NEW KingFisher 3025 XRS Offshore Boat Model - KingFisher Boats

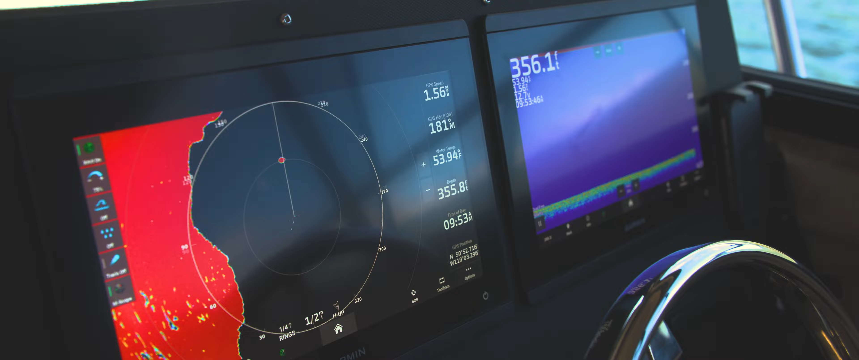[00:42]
Upgrade your adventures with Vital Electronics Packages featuring state-of-the-art navigation,